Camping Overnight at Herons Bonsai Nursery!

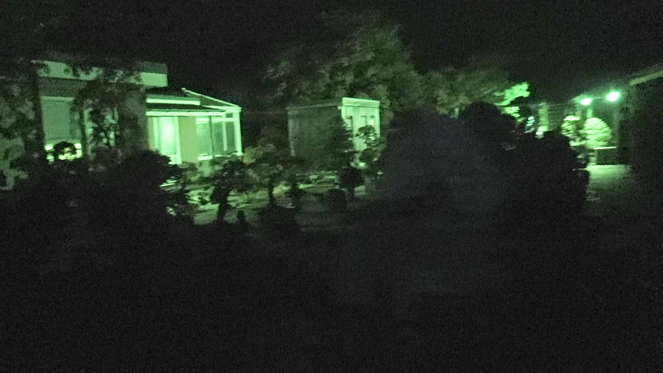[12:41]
so this is the nursery in night vision all right i'm just going to try and navigate my way back to my tent which is
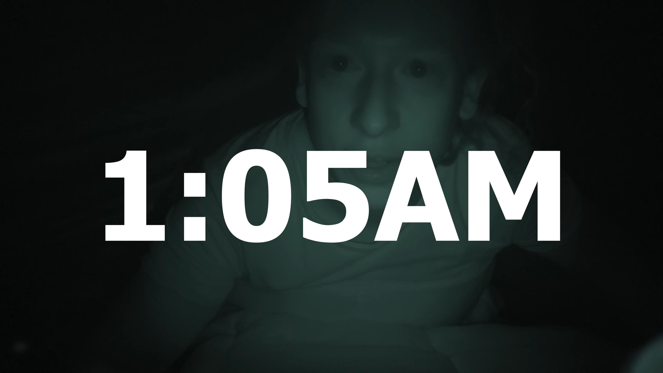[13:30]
it is five past one in the morning i'm currently in the middle of a thunderstorm with lightning i like i woke up to like a flash in my eyes my tent is kind of leaking so
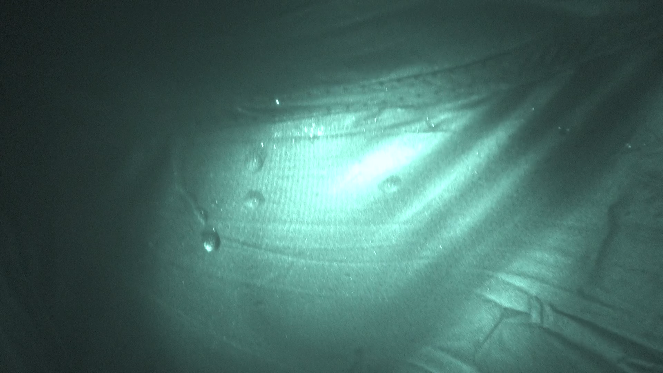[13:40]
on the roof here there's this wet area so i'm going to patch up some of
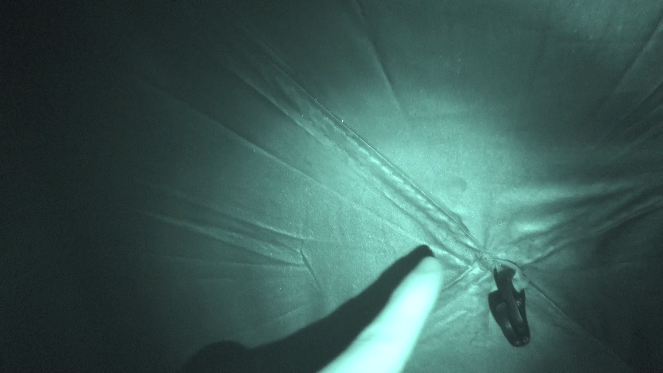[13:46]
these holes brought with me some specific tent squares for patching up holes like this on the roof
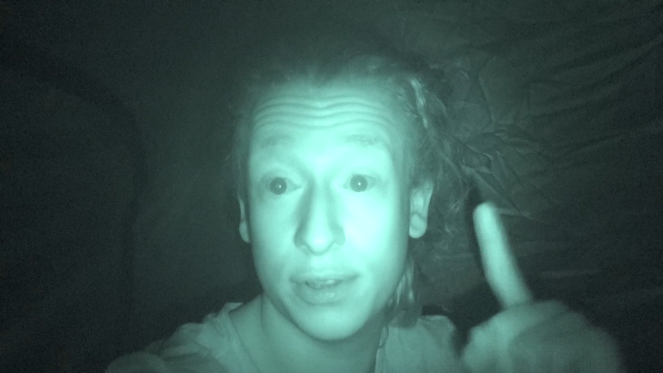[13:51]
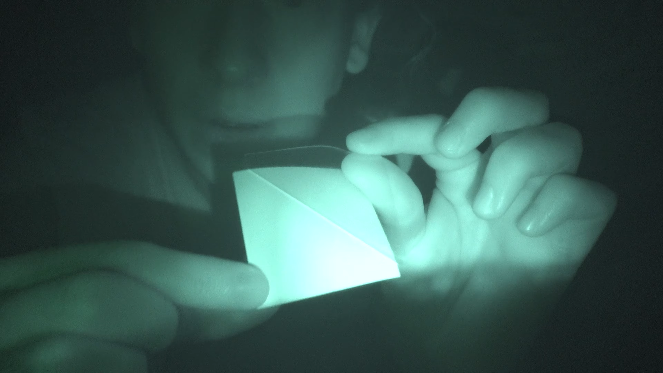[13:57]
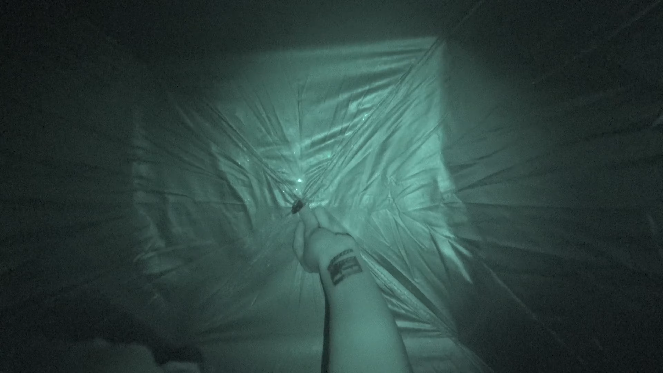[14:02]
i think this is just a little bit crazy peter did say if the storm gets too bad i can bring my tent into a greenhouse or the heron's center there's so many flashes of lightning but i did sort of wake up with a puddle on top of me these little squares are definitely making it less the storm is easing also